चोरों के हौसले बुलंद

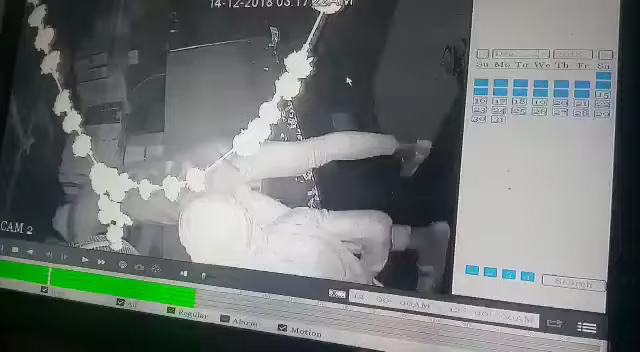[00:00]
पता बता दीजिए। अरे रखो ना कैमरे ना, दिक्कत क्या था? अभी इसकी वो बनवाएंगे ना बैटरी पे भी। 16:20 के अंदर पूरी शटर उठा दे सारे। एक बार लगा के तान दिए खुल जाएगा। 20 सेकंड में ताला चाबी नहीं खोल पाते। 20 सेकंड में टाइम क्या पड़ा? 3:16:30